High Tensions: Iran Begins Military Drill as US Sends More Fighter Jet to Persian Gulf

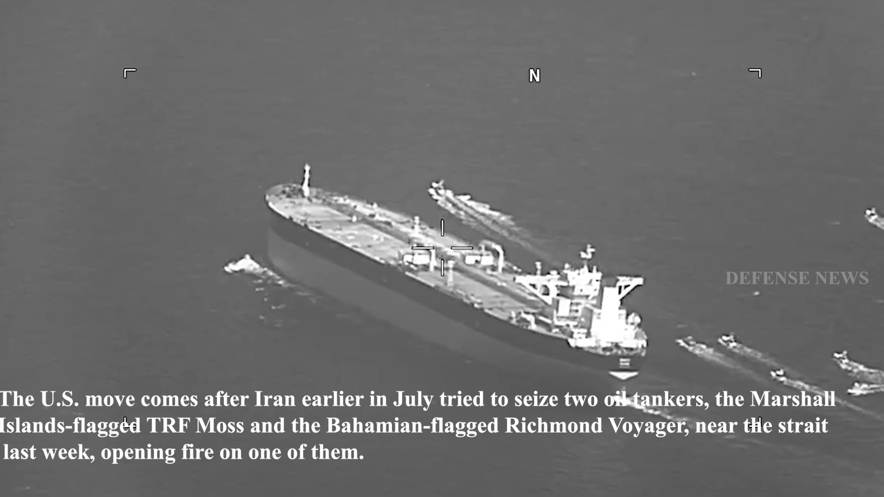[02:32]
the Marshall Islands-flagged TRF Moss and the Bahamian-flagged Richmond Voyager, near the Strait last week, opening fire on one of them. The U.S.